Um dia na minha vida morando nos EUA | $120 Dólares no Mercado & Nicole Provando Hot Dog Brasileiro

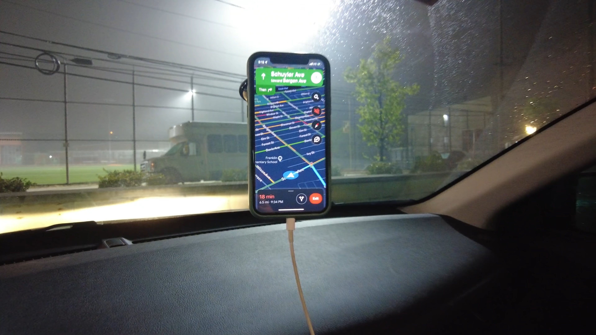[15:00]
Foi bacana, hoje eu visitei Newark, centrão de Newark.
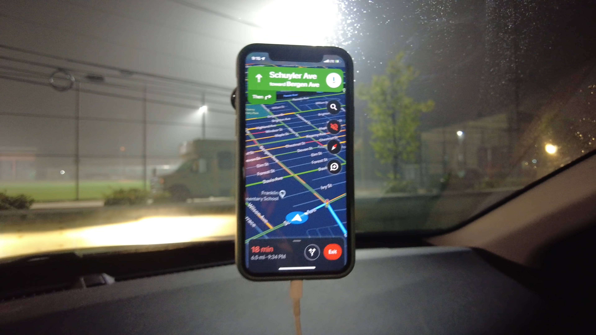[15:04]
Visitei aqui a cidade de Harrison, né? Kearney.
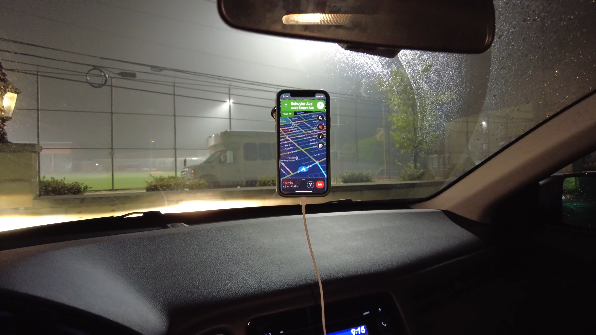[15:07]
E agora eu vou pra casa, 18 minutos aí no mapa, né? Partiu, rapaziada. Hoje tá bem fog, né? Tá bem neblinoso aí.
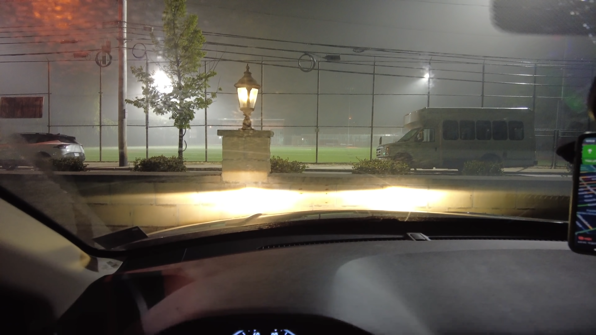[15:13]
Um dia meio feio. Mas partiu, rapaziada.